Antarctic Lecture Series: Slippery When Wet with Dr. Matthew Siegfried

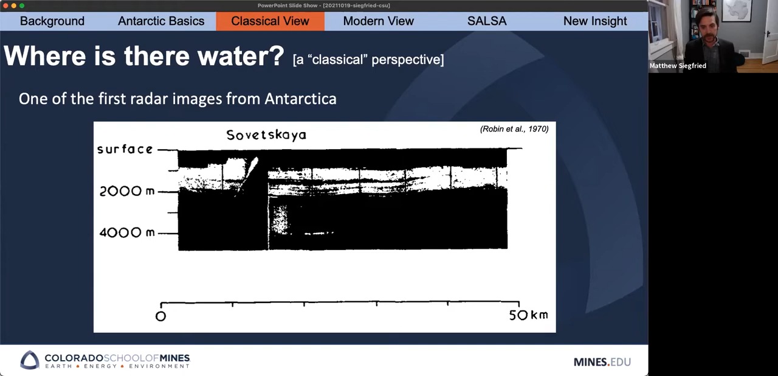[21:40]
um glaciologists you know thought through all the different things it could be and basically came up with this hypothesis that this is a standing water body uh at the ice bed interface and then they flew more radar across antarctica they saw more of these bright spots then they started flying better radars
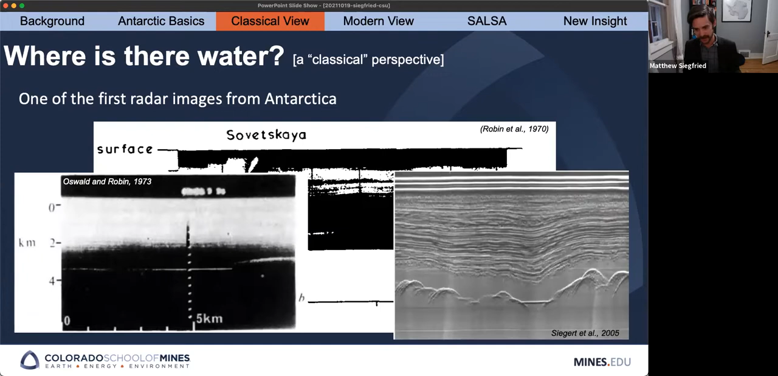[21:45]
around and you can start to image these bright spots even better and then we got kind of get into the modern age of of airborne geophysics and you know you can tell that this area right here that's really flat really bright really consistently bright across the entire um surface looks very different from the surrounding regions that's rough and dim um and so we can start mapping out what we call subglacial lakes this is a standing body of water um beneath an ice sheet
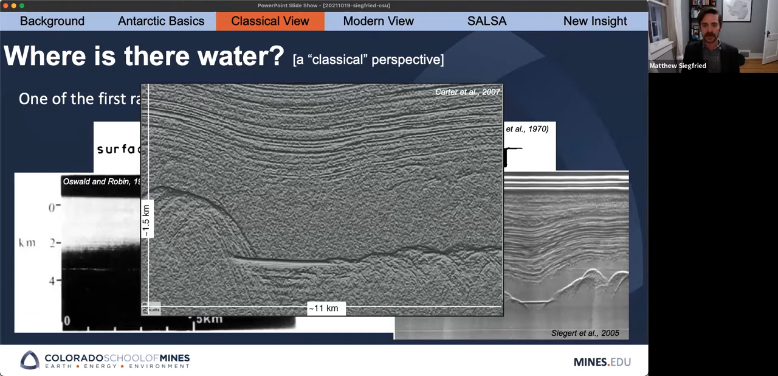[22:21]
and so we go through our tens of thousands of line kilometers of radar probably hundreds of thousands at this point and we can map out where these subglacial lakes are and so this is kind of the classical perspective of of subglacial lakes in 2005 and that happens to be the same